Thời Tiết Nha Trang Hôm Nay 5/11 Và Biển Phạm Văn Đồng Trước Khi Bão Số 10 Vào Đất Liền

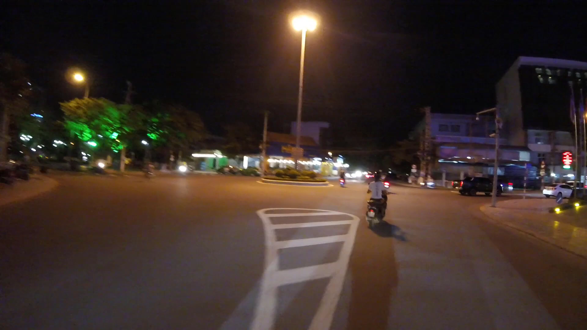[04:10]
Lê Lợi giao nhau với đường Butter nữa mình. Lai Chào đi thẳng ra đường Lê Lợi này là ra giao nhau với đường Trần Phú, đại lộ Duy Tân khi xưa. Con đường biển, con đường Kiều Đô.